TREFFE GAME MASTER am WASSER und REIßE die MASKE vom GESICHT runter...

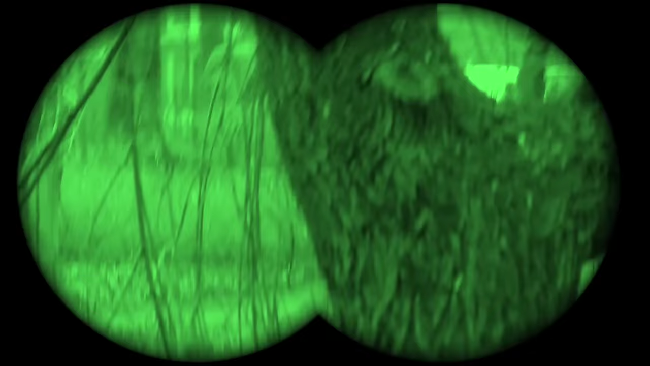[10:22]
Vielleicht muss ich ein bisschen immer woanders irgendwie mich hinstellen oder so. Weil die Äste immer dauernd im Weg sind.
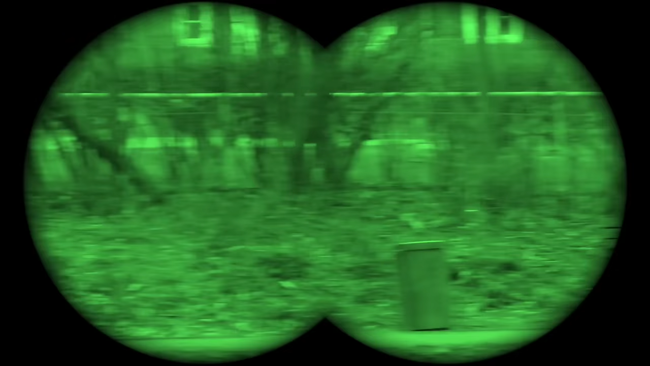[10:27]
Aber, ich glaube, ich sehe gerade keine Person. So, es ist jetzt Punkt 11 Uhr. Ich habe noch niemanden gesehen.